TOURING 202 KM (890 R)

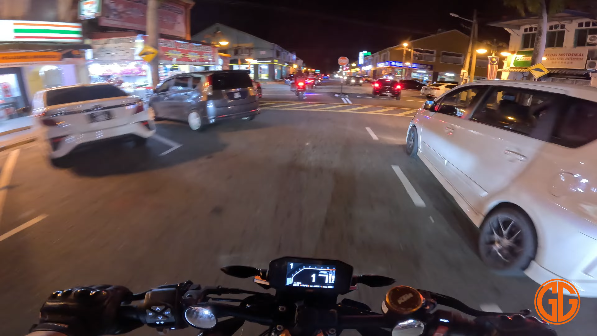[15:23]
Saya ketinggalan di situ. Jadi saya mencari dia orang ni kat mana lah sebenarnya. Saya follow je abang. Abang-abang motor besar depan ni.
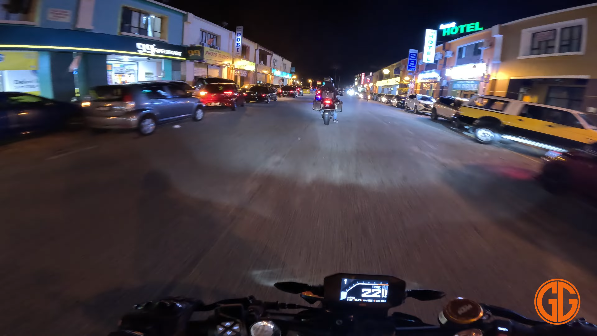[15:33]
Mungkin tempat yang sama mungkin dia tujui. Saya ikut je. Ada motor KTM di situ.
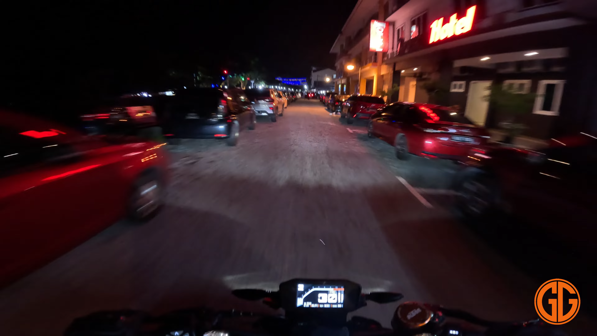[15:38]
Adakah di sini? Dah jumpa dah.
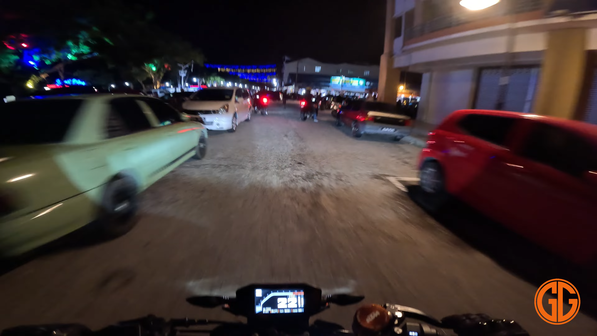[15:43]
Dah jumpa dah grup. Dah jumpa dah grup. Dia orang parking di sini rupanya. Mana dia nak parking ni? Okey, ni kita dah hari last untuk event KTM ni.